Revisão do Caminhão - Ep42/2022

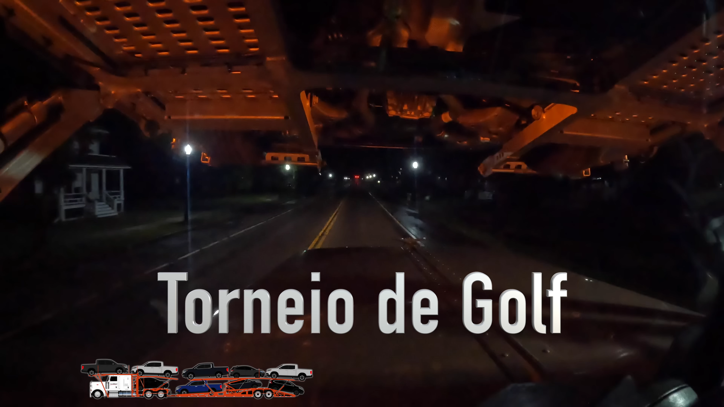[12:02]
Cidadezinha é essa? É cidade de Doiden, é isso mesmo. Não, Dry. Qual é o nome desse negócio aqui? Dryden. Dry Safe Den, de Dennis, só que é só o Den.
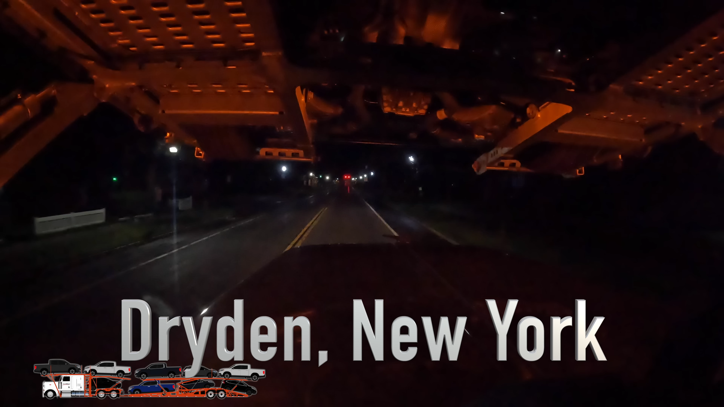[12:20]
Eu namorava aqui à noite, sempre no limite de velocidade. Olha, no serviço segunda-feira lá. Dá pra ver que tá iluminado? Colocaram as luzes da frente aí, que não tinha vindo nesse caminhão ainda. Agora vai ficar iluminado. Até tomei um susto ontem à noite. Não um susto, né? Mas fiquei naquela, porra, tá claro? Aí eu falei, ah, foi a luz que instalaram.
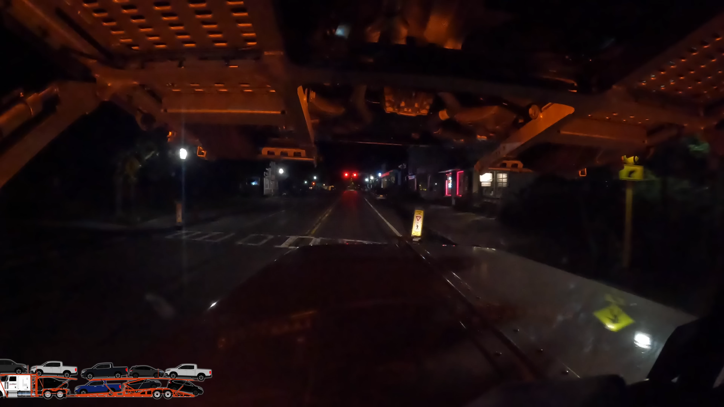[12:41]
Agora vai ficar iluminado aí o capô e somente o deck aí em cima aí. Eu quero que explore aí, então tá baixo aí. E depois nós vamos pegar X5, BMW X5. Então vai ficar do mesmo estilo. E aí eu olho o semáforo, o pessoal sempre pergunta aqui, ó, pelo capô. Tava de olho no capô. A GoPro pegou o semáforo, mas eu não vejo. Aqui, ó, Cortland, 8 milhas. Syracuse 38.